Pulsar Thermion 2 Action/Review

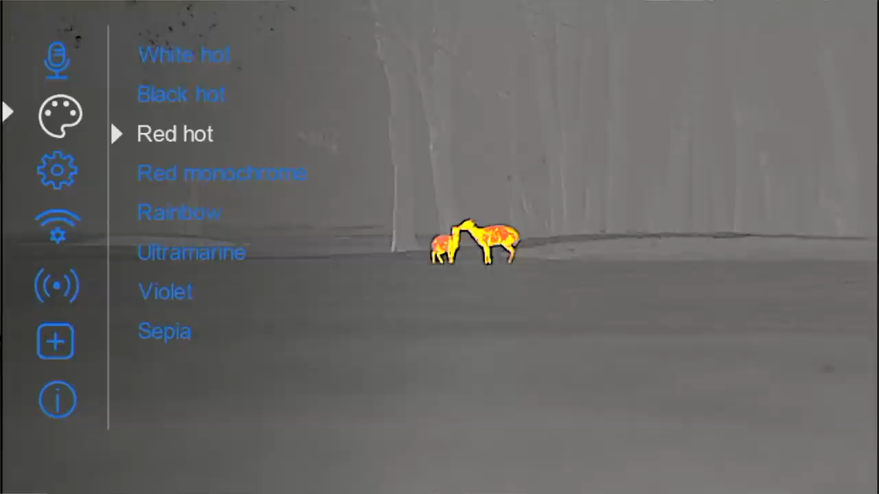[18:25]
and your preferences. It's something I haven't played around with a great deal and certainly got much of it on film,